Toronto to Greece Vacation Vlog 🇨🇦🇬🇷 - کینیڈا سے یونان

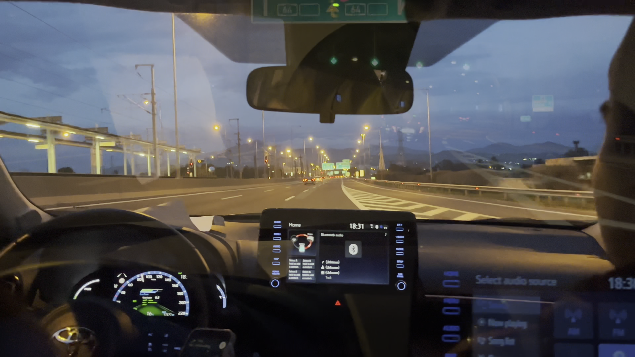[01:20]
रवाना होते हैं जहाँ हमने एयरबीएनबी बुक करवाया हुआ है।
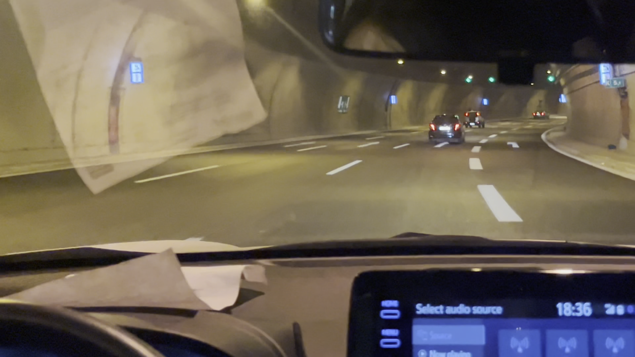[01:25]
बड़ा ज़बरदस्त लाइटिंग हुई हुई है,
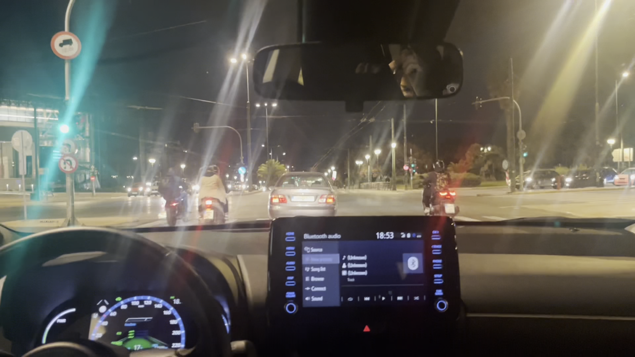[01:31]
बड़ा खूबसूरत उन्होंने ग्रीस को बनाया हुआ।
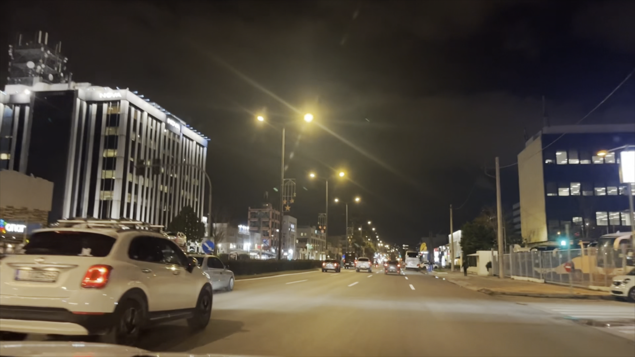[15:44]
तो देखें लाइटिंग में कितना अच्छा लग रहा है, ये सारी बिल्डिंग्स एरिया,
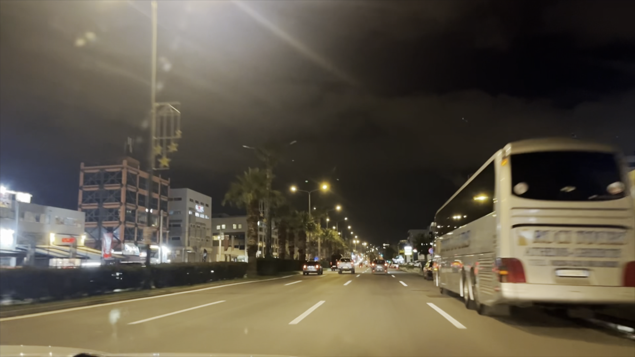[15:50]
तो इंजॉय करें नाइट टाइम के सफ़र को। और अब हमें ये नज़र आ गया है एक मॉल यहाँ पे, चले अब इस मॉल में चलते हैं।